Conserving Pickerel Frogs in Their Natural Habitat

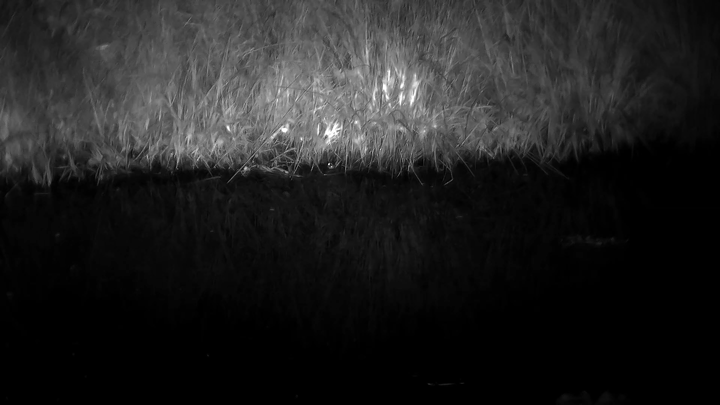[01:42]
That meant utilizing every tool in the toolbox, using the Bluetooth speaker, and even the 4K infrared binoculars that you're seeing here.
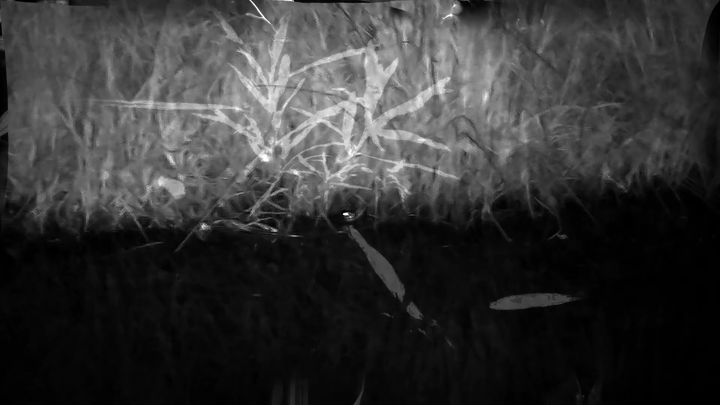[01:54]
Only the eye shine was visible of these pickerel frogs, and as you could see, American bullfrogs, northern green frogs,
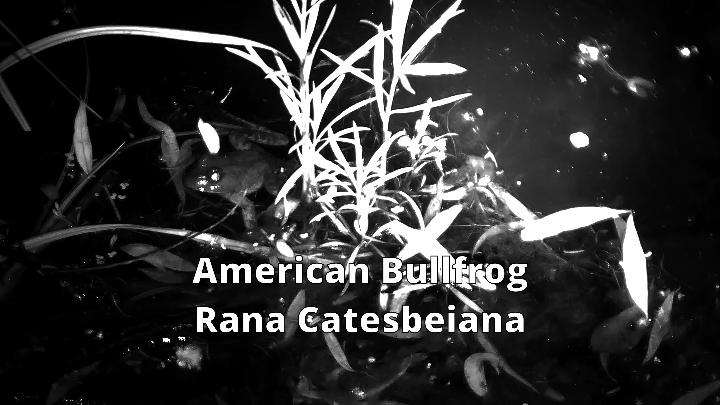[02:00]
and even spring peepers come out clear as day whenever you focus these binoculars on them. The pickerel frogs provide a serious challenge because they don't give you access most times to see them clear as day like these frogs.
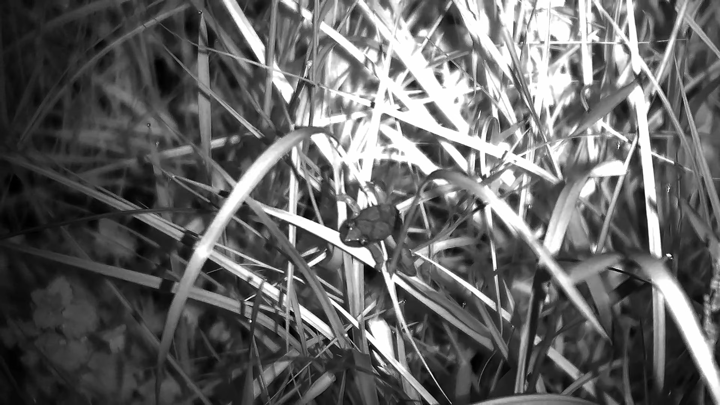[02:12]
They're well hidden and you can only hear their calls, which makes it problematic if you're trying to film them for a nature documentary. I was very unsuccessful trying to find these pickerel frogs in these new locations, so I had to resort to going back to the drawing board and revisiting a place that I knew the pickerel frogs were abundant, and they were also much easier to access.